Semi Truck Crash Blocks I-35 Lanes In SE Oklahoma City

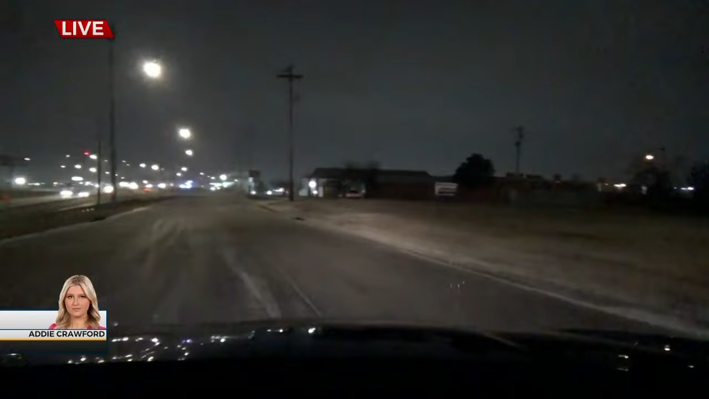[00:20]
We're working to get to I-35 southbound at southeast 59th Street. You can see the red and blue lights up ahead. I'm hoping you can see that on the camera. That's where it is. We are almost there. I can tell you, as we've been driving around, getting on the service roads, those are treated. We've been slipping and sliding. The roadways, it's very hard to see. There are things in the road, trash cans blowing over, coming into the street. It's very scary, actually, and you need to be careful when you're driving this morning. Now, here is the jackknife semi.